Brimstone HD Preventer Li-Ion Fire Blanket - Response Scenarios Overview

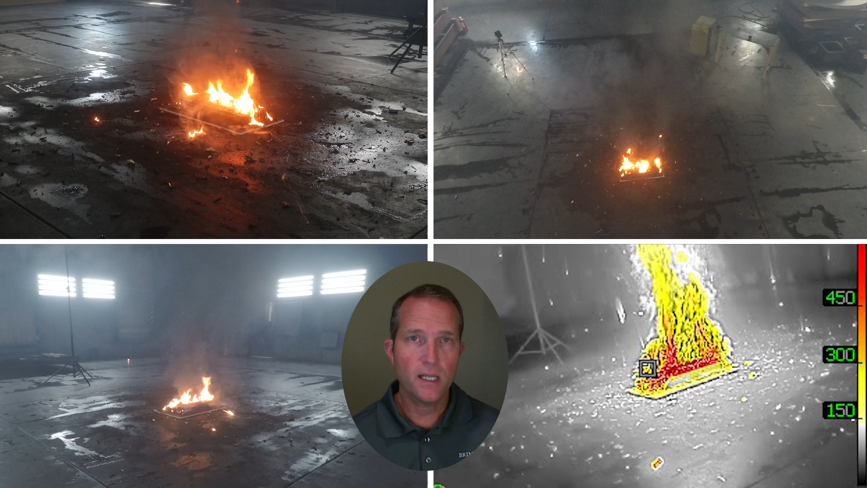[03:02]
This particular battery is at 85%. Notice the high volume of smoke, much of which can be toxic and or flammable. The test facility here has large fans in the ceiling to evacuate the smoke, but if a fire like this were in an enclosed or poorly vented space, the smoke could quickly build to the point where visibility would be severely limited and an explosive event might occur.
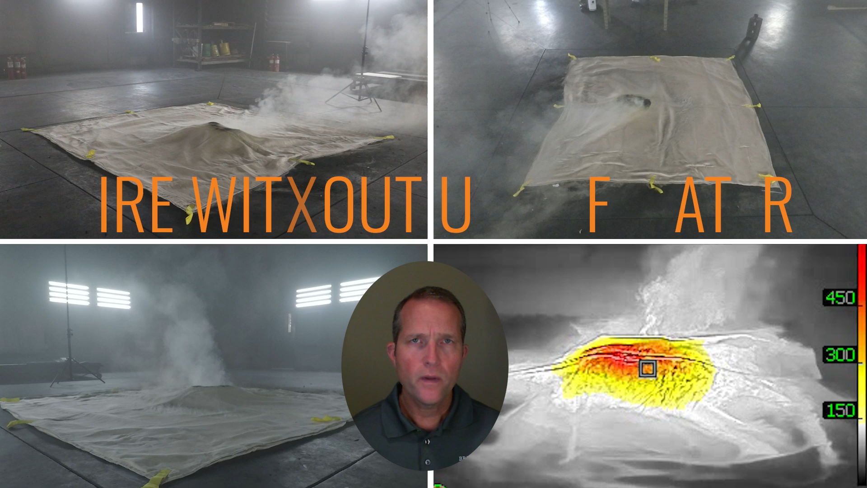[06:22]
When the heavy duty fire blanket is in direct contact with the intense heat of the burning batteries, it is possible for a hot spot to be created on the top of the blanket, which in turn may ignite the flammable gases being produced.
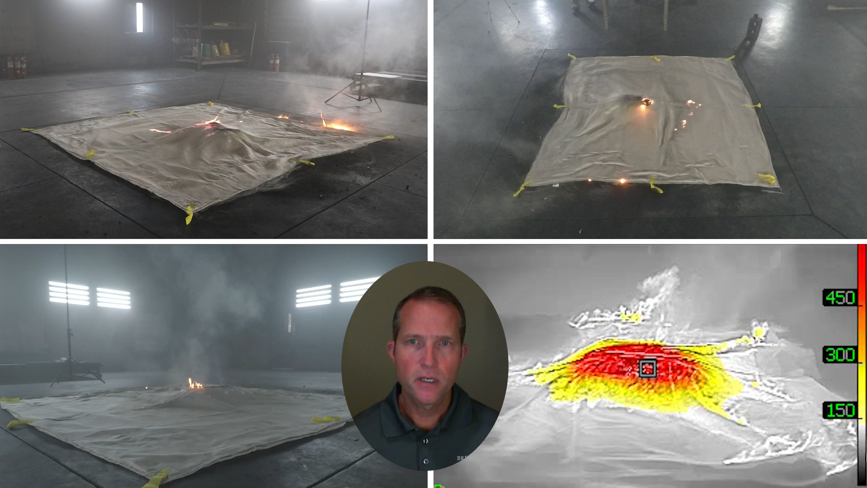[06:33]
Even though flames are present in these tests, the fire is still much more under control than a module left to burn in the open. In these tests, the blankets themselves are not on fire. It is the gas that is vented from the batteries that's burning, and once that gas is consumed, the fire will often fade and likely may extinguish itself.